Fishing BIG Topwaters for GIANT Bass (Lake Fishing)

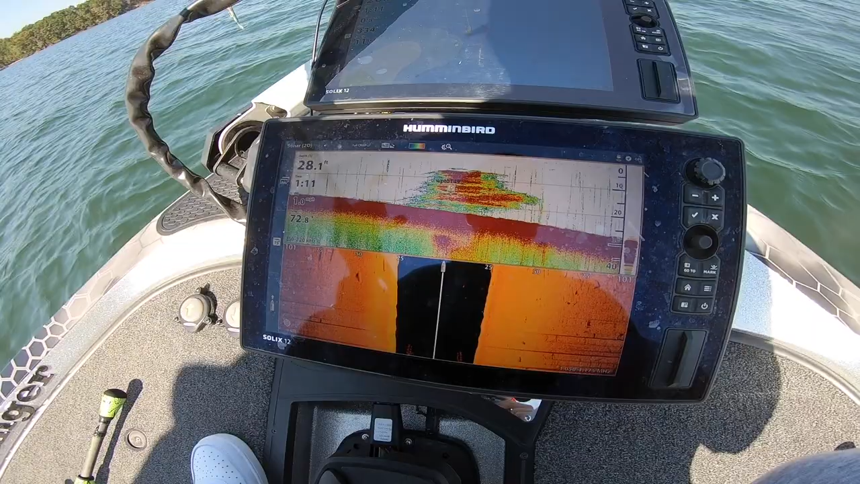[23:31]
We caught about three of the fish off this pile. The rest of them were up on this hump. Just something to think about. That's what we're fishing right there. If you come to Lanier, this is a brush pile fishery, let me tell you.